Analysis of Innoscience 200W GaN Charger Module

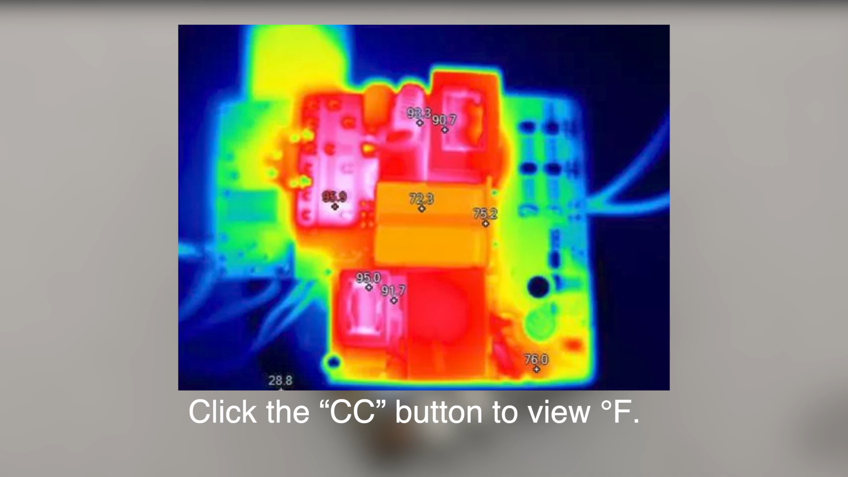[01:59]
The testing condition will be 90V AC input, full load, two hours. And the environment temperature is 28.8C degrees. The LLC transformer is 92C degrees. LLC resonant inductor is 95C degrees.
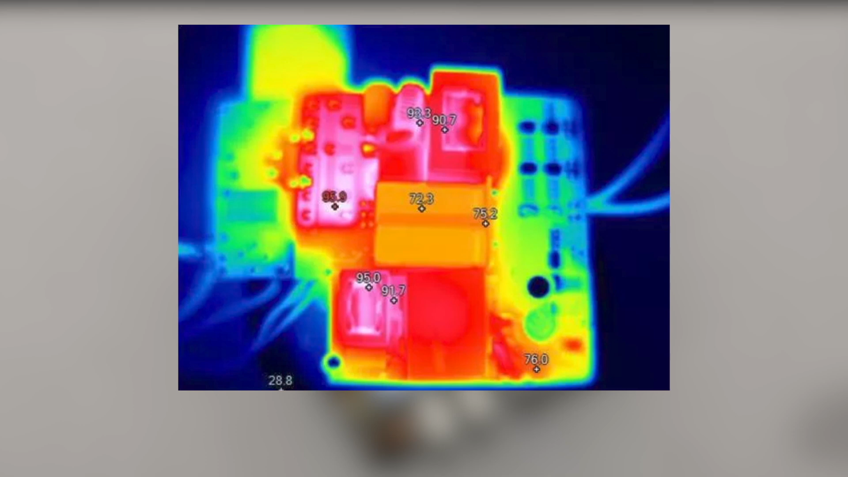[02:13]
The electrolytic capacitor for output filtering is 76C degrees. PFC inductor is 91C degrees. Turn to back. The PFC gain fat is 114C degrees. Two LLC gain fat are 99.8C degrees and 95.6C degrees respectively. The synchronous rectifier is 95.5C degrees. The bridge rectifier is 113C degrees.
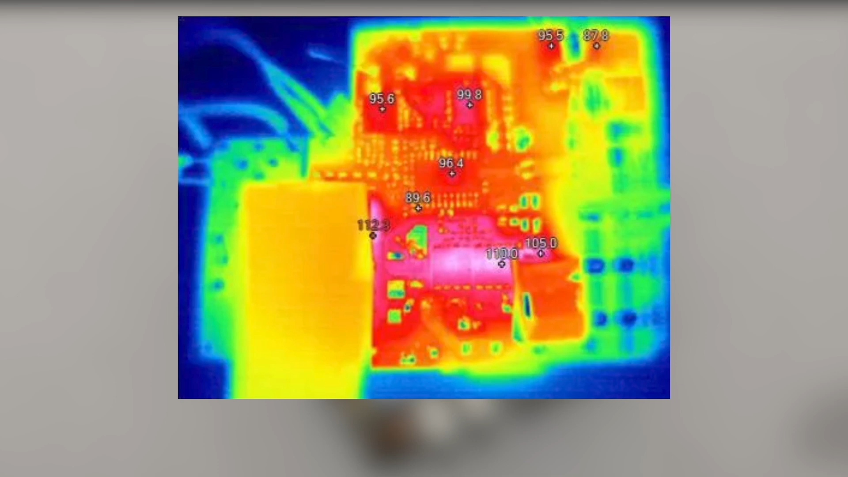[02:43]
The PFC diode is 105C degrees. During testing, the bridge rectifier and PFC diode need additional heatsink for heat dissipation. There is a vertical PCB to save space.